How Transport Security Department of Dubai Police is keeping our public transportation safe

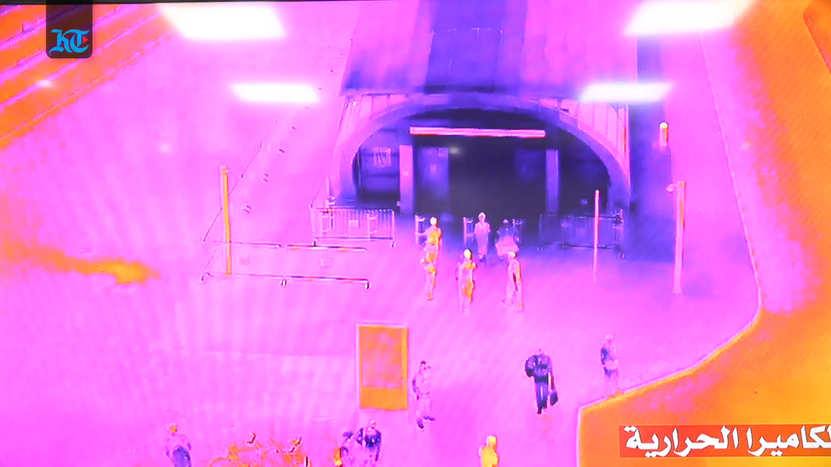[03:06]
camera system which have a lot of analytics system to help them in managing